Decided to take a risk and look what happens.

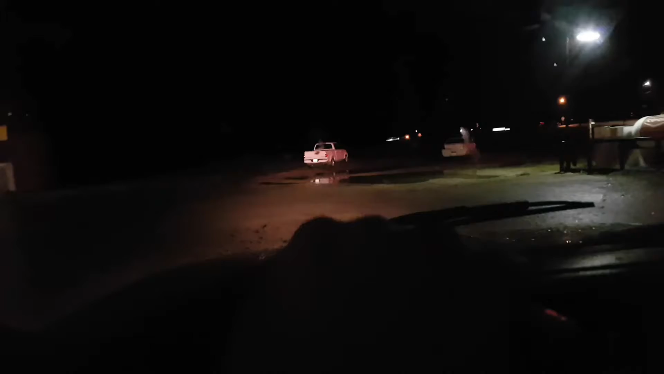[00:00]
Well, I decided I'd do a little off-roading while I'm at it,
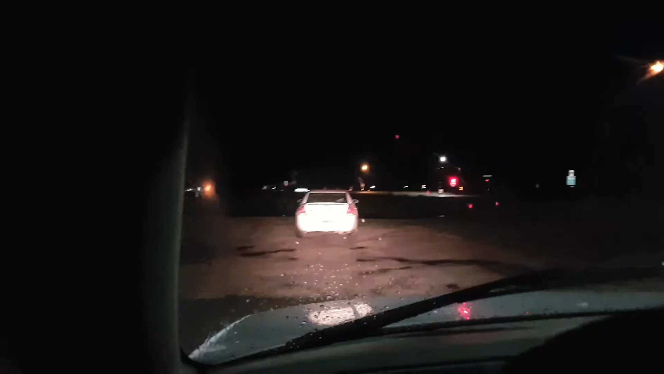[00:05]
so I'll slowly creep in here. I went through here already, and let me tell you, it was an adventure.